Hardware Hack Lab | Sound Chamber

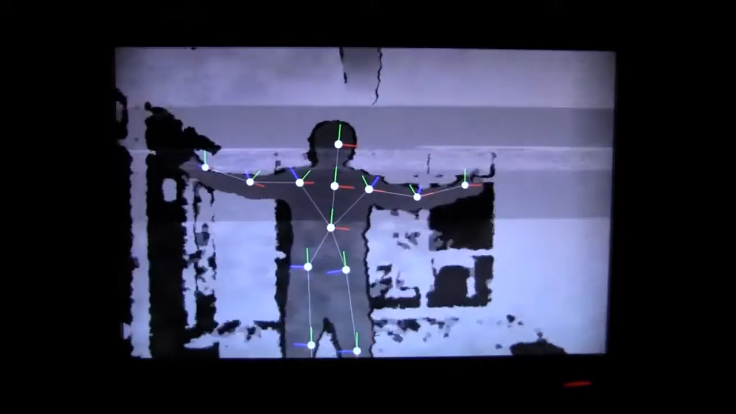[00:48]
fed into a software synthesizer and used to control sound.
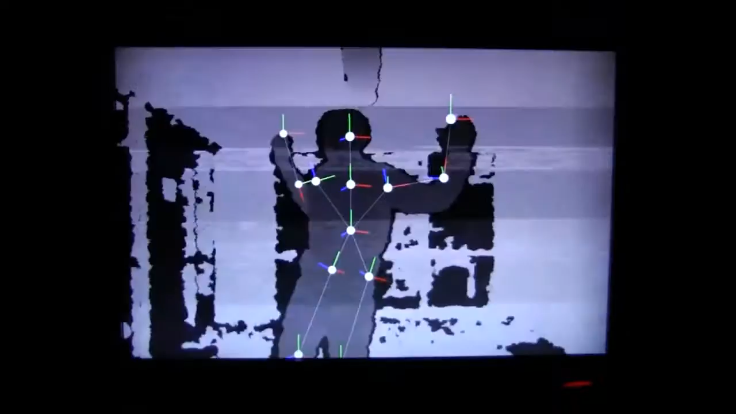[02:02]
We're using commercially available hardware like the Kinect and we're using open source drivers that you can just download and use for free. And then we're sprinkling in a little bit of our own code. So it's a hack. It's a quick and easy thing to do.
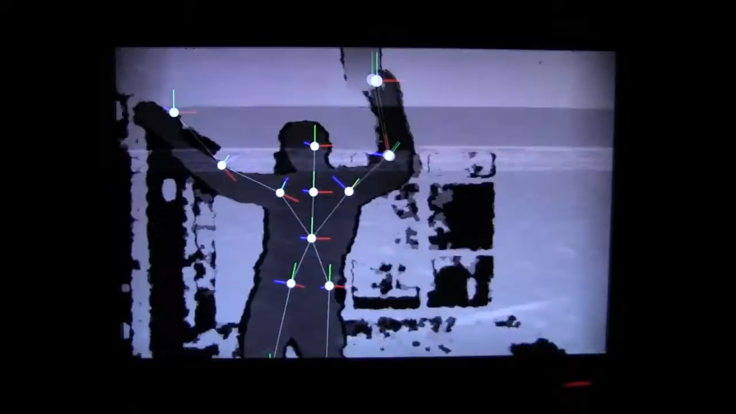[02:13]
It's not something that takes a very long period of time. You need a little bit of technical knowledge and you can get away.